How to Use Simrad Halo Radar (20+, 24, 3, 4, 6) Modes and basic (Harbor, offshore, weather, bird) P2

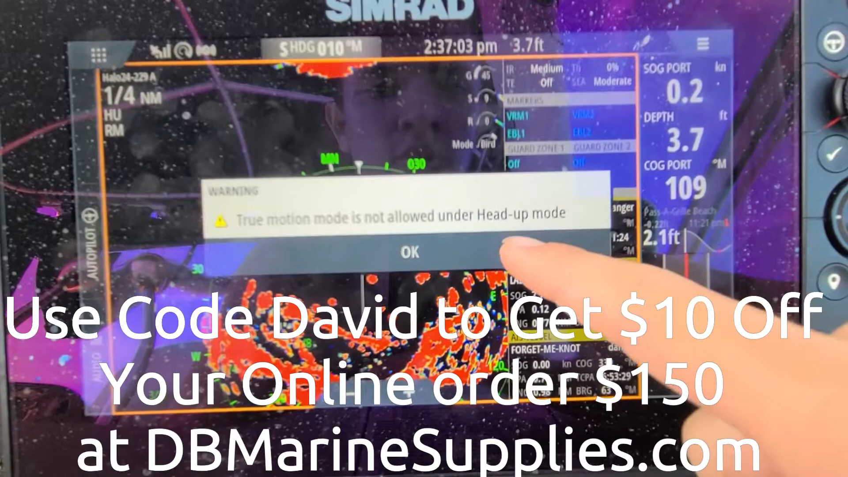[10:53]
Under heading up mode. So right now I have it under heading up mode. So I have to change that and go back to center. And then true motion. I've never used true motion before. But I'm just trying to play with it.
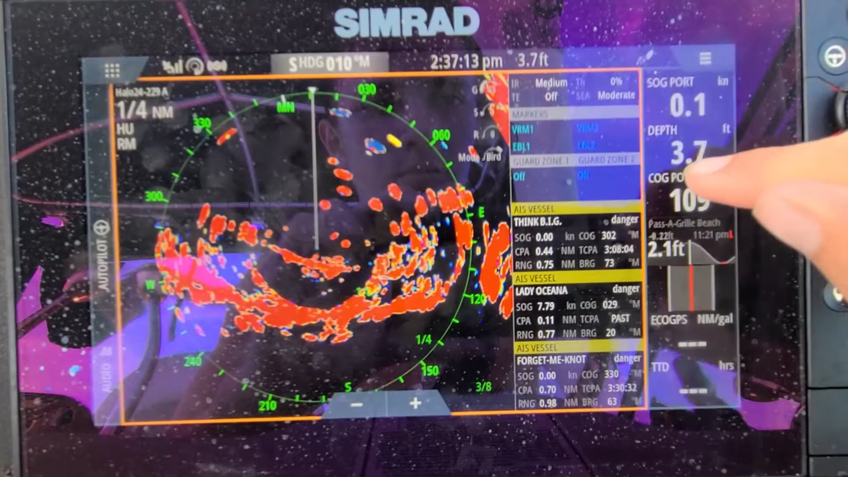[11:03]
So true motion is like for when you're on offset.
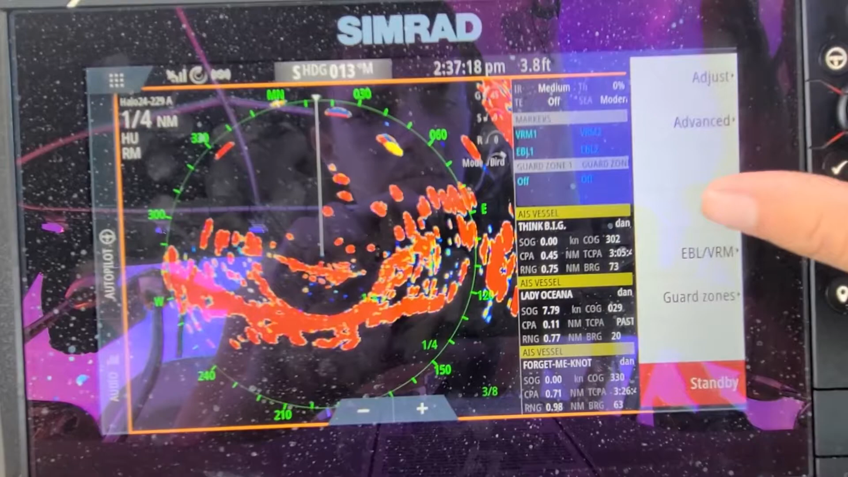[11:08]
I don't really like offset. But that's going to show you like motion. Like the actual motion of objects.
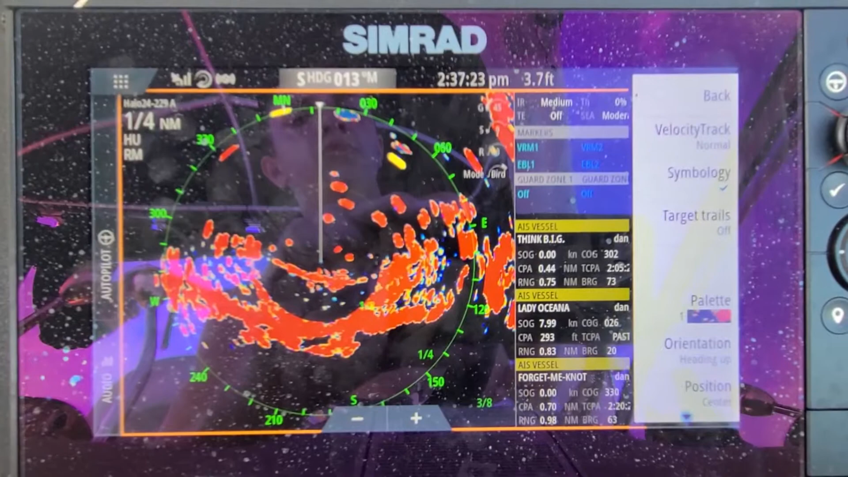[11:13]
I don't recommend using it. I don't really know anybody that uses it. I don't know a lot about it. So I can't really recommend or not recommend anything. Of course that Pelican is still sitting on that sign.
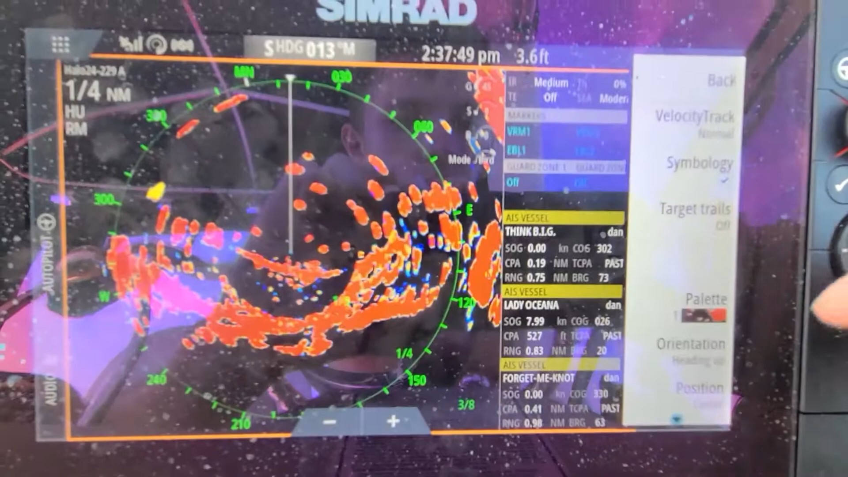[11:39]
We discussed all this stuff. Is there anything else under adjust? No. Also guys. You don't have to just press those icons. You can adjust the stuff from right here.
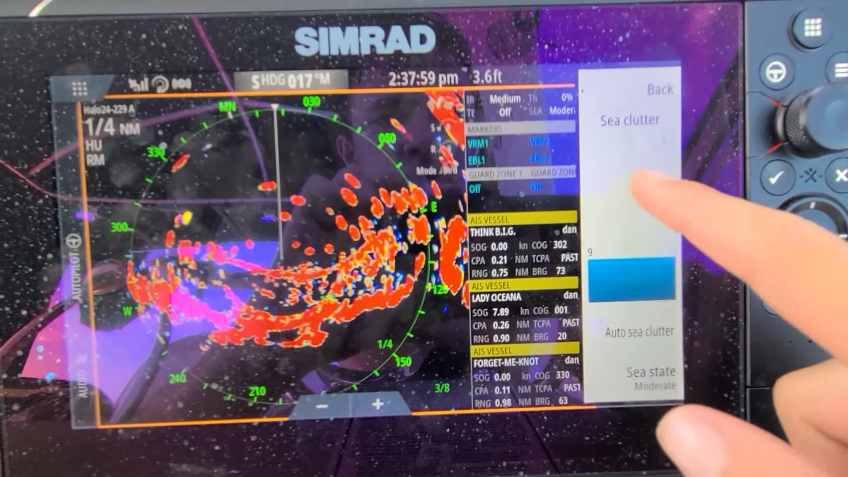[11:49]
So you can increase that. I'm just going to increase things. Back to the default.
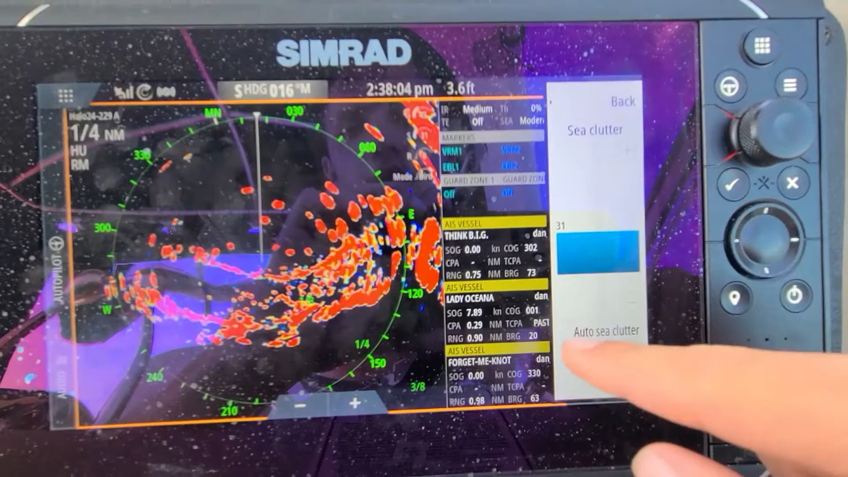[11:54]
I see some birds right here. So let me just lower this a little bit.
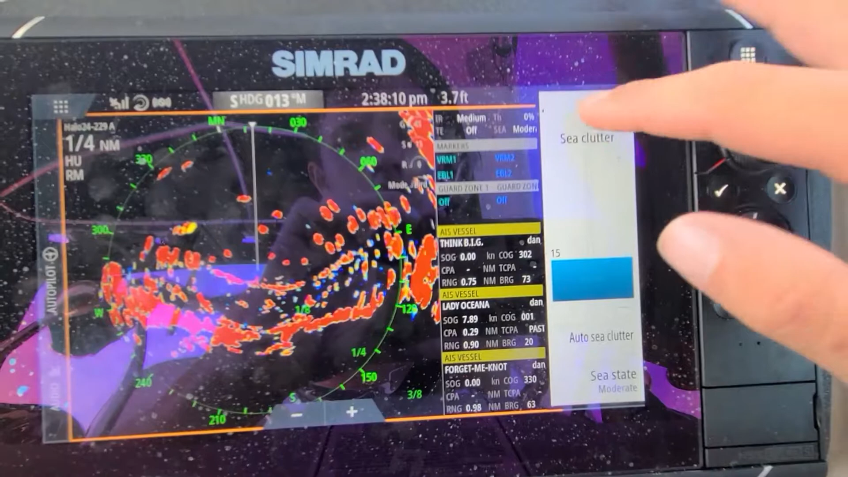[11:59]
Let's go to gain. Increase that. Where's those birds? Okay. Also guys. I want to let you know that there's going to be a 20 foot. A relatively 20 foot dead zone for your boat. So let's see if we can pick up those birds. They're seagulls. So they're small birds.
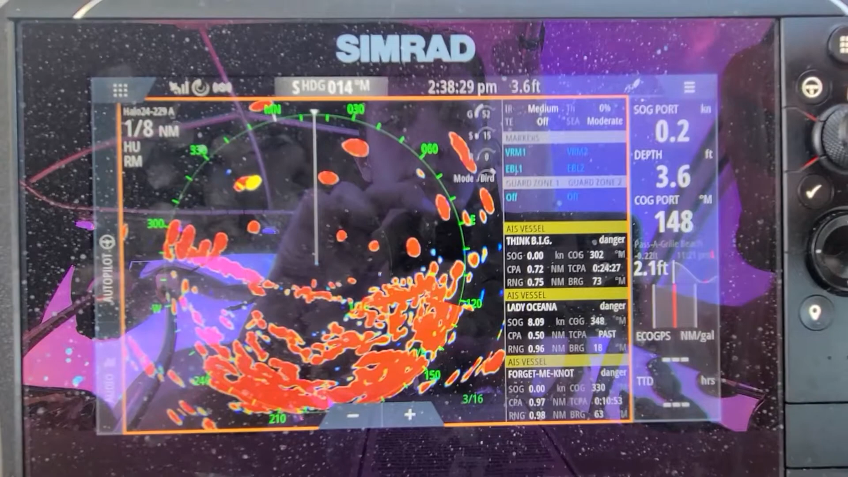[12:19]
Just the gain. Increase that. Probably about 65.
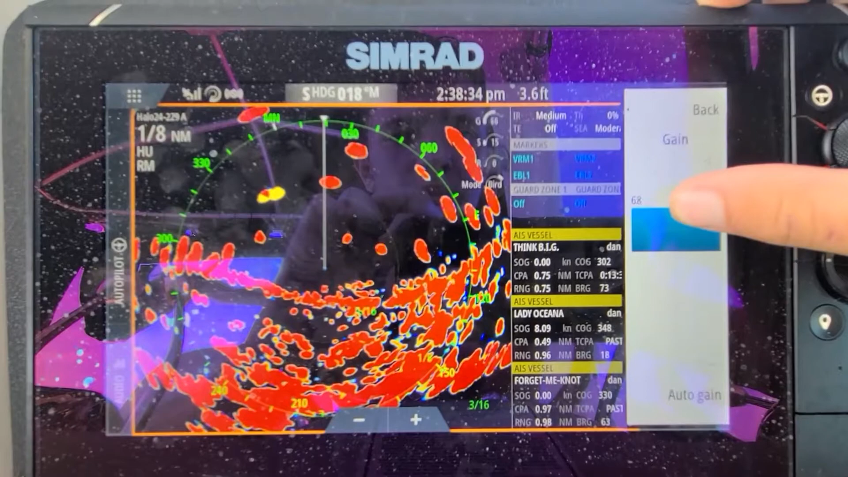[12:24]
75. And then. Let's see. Where do they go? Of course they've landed back on the water. Let's zoom this out again. I see another little group of birds.
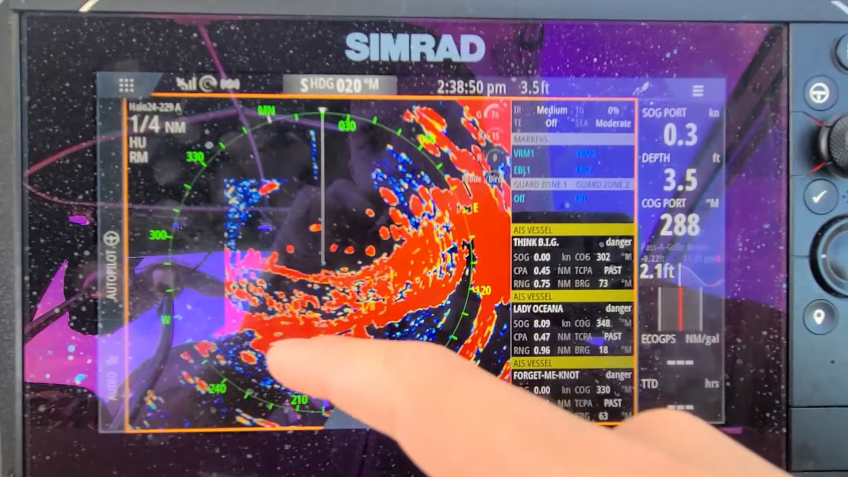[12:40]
So right now. As you can see. This gain is too much. To see birds. Because you see too much blue clutter.
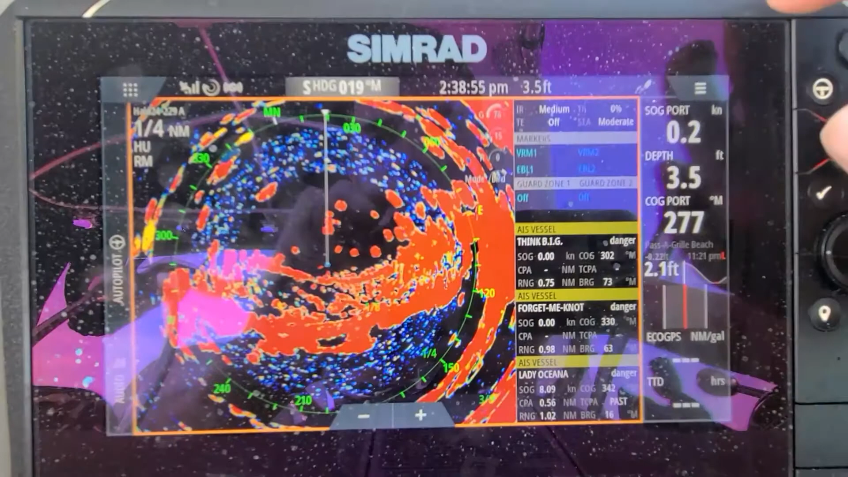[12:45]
So let's. What we need to do now. Is we need to just decrease this.
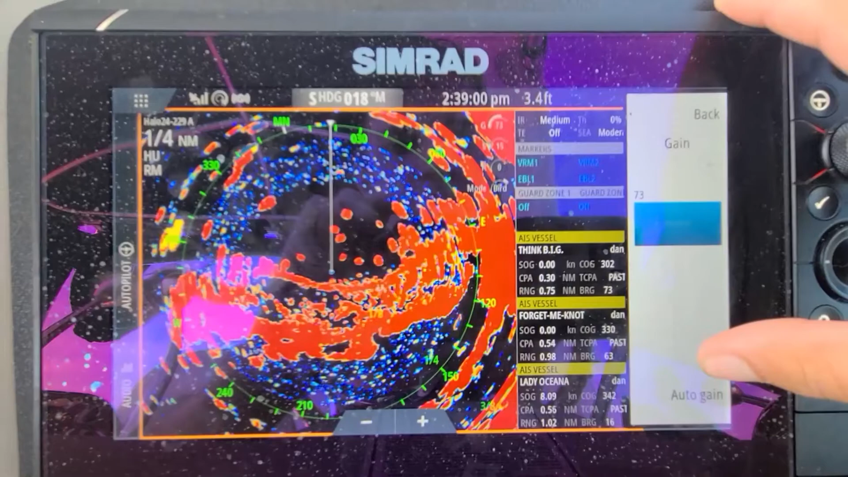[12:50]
And it's really going to depend on the situation. So. Let's decrease this. Get some of this clutter out. Also. Oops.
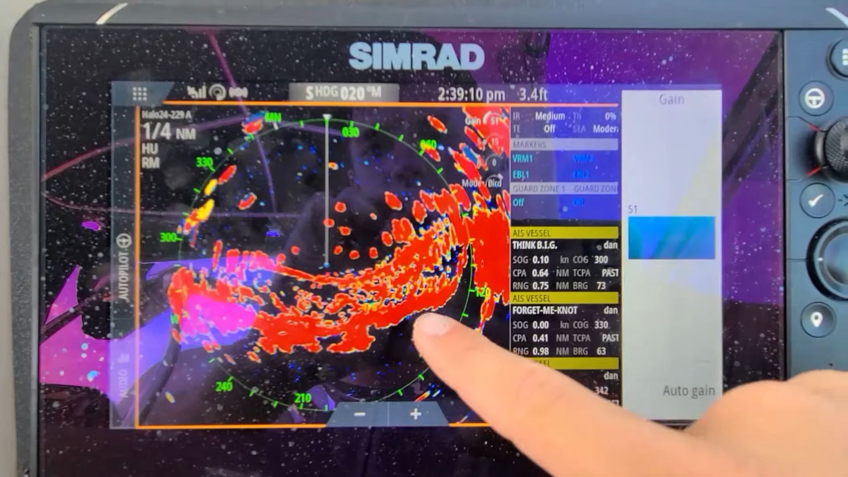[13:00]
Now we just need to wait. And see if we see the bird pop back up. But anyways guys. So. It looks like the birds are not moving anymore.
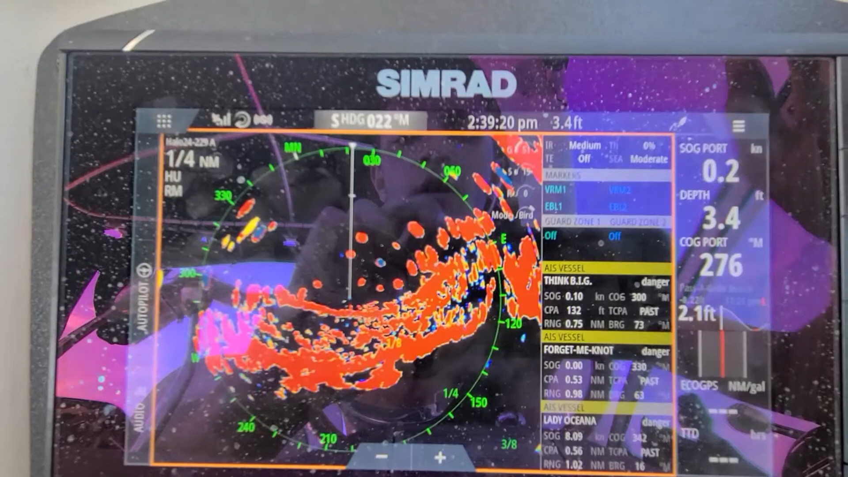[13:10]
Of course. When we need them to move. They don't want to move. And. So thanks for watching today's video guys. I will try to get some active footage on birds. Sometime soon in the future. And. If you guys have any questions. Feel free to comment down below. I'd be happy to answer them. And let me know if there's anything else I can do for you guys. Make sure to subscribe. Hit the notification bell.
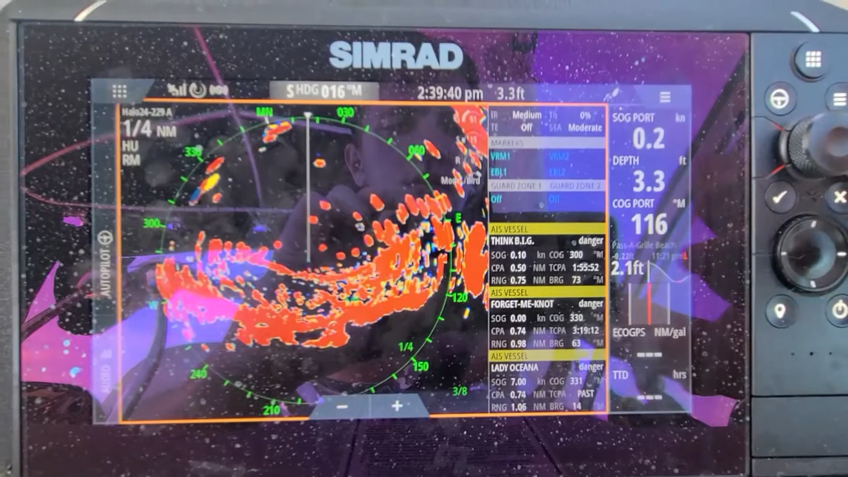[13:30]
That way you don't see any future videos. Make sure to use code David. At checkout. DebianRingSpots.com That would save $10 off. Any order $150 or more. And. Be sure to subscribe. And like the video. And. Press the like button. That way you guys don't miss any future videos. And. Thanks for watching today's video guys. And. Oop. There's the bird. Popped off. But as you saw. It was a little yellow mark. Right there. Here's a school of birds going right in front of me. Too close. So you see that was a little bird.
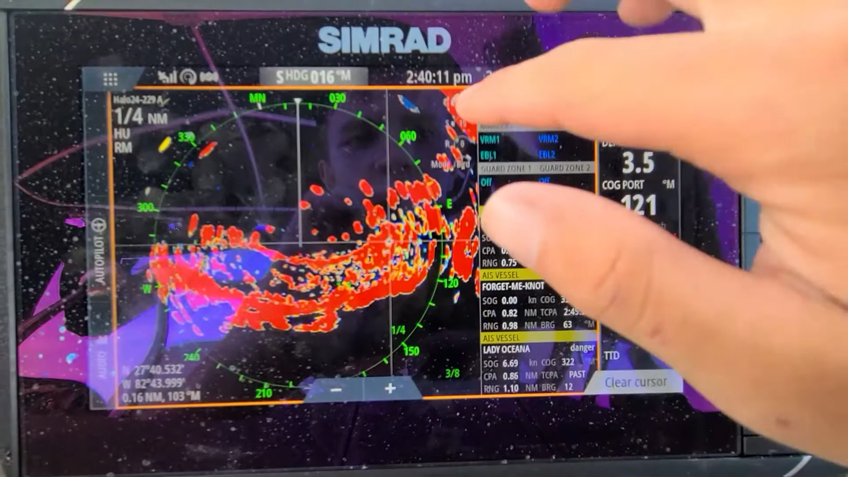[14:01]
Let me increase the gain. And. Let's see clutter. Oh bird mode is low too.
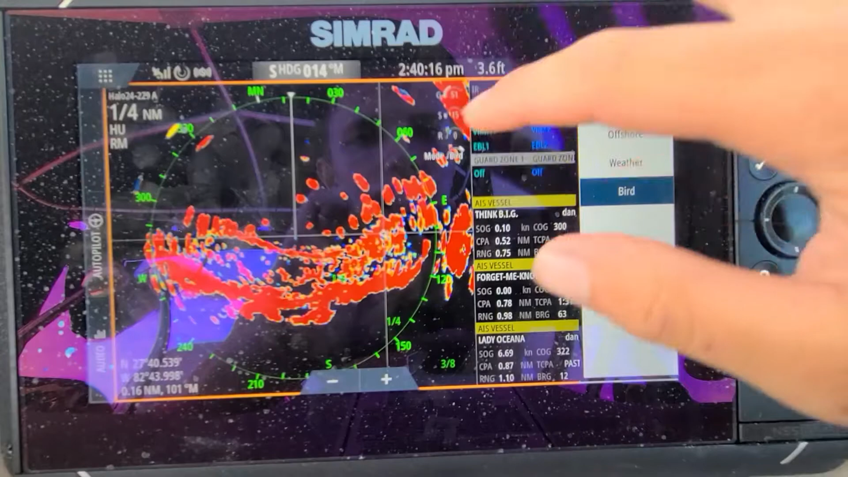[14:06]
Brain clutter.